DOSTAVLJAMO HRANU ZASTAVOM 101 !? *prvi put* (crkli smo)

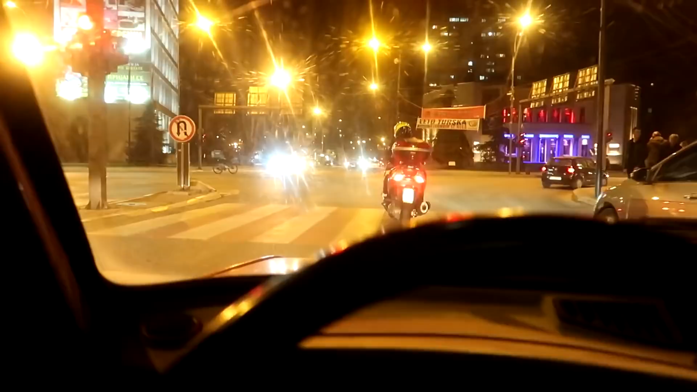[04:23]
Na crveno, brate, s biciklu, nekaj je Volt, ovo je ludnica, ljudi, s ove dostave, brate, koji ih izmisli, će se potepaju po grad za dostavu.
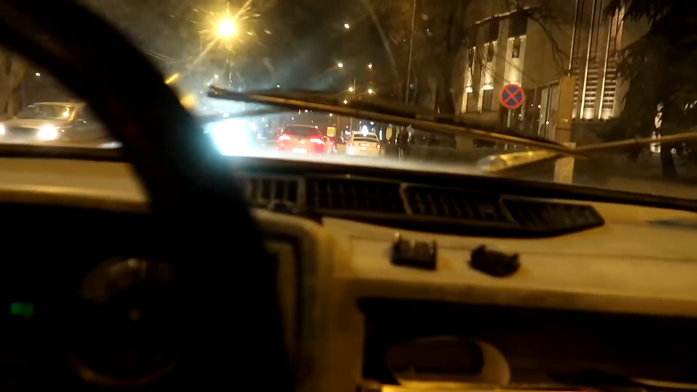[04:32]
Gledaj ga, brat, piči brže nego vi. Koliko idemo, be, 40? Brate, ja ga ne mogu stignem. Još ga stignemo s kola. Imaju neki motor, čini. Da me povoj električno biciklove, brate.
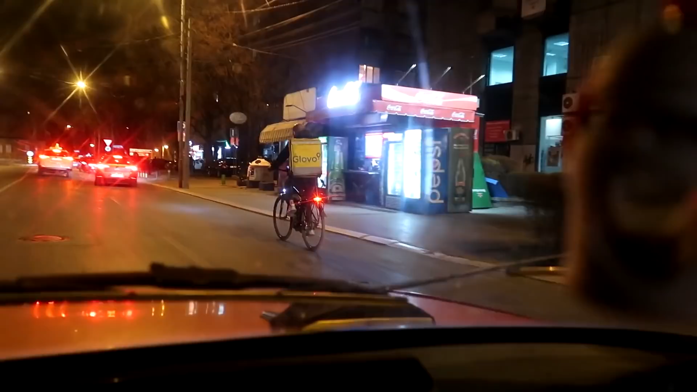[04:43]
Brat, desno, ne, desno, desno, bratski. Brate, ga piči, ovo je doktor, brate.
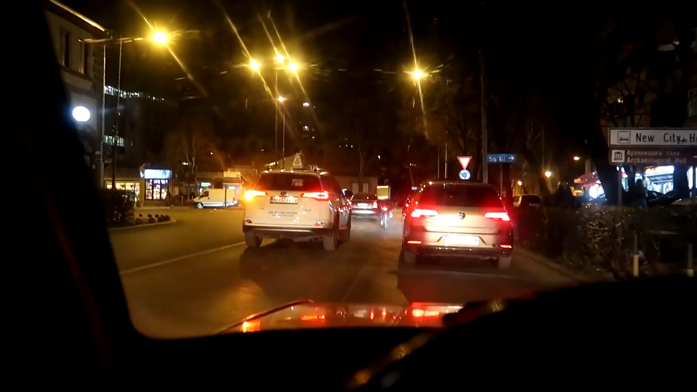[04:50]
Prešu igricu, dečku, brate. Evo, brate, parkirujemo se na prvo parking zona mesto. Zona nam je upaljena, čekamo da zazvoni.
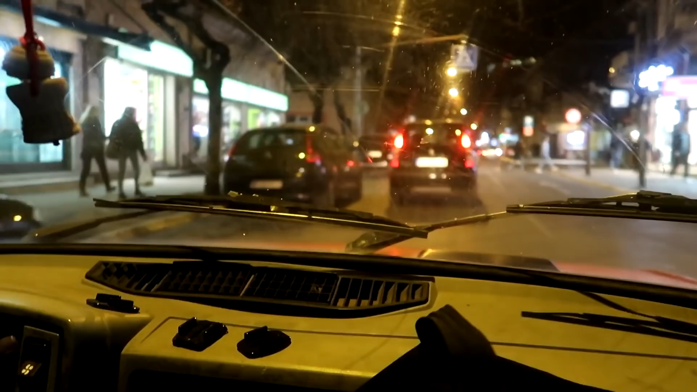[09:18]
I prođemo onaj retro bar i sve to. Samo pravo, brate, do kraja, kružni tok i dobro, samo pravo, dobro. Brate. To je rešeno, to mi je jasno, znaš šta sam teo da kažem.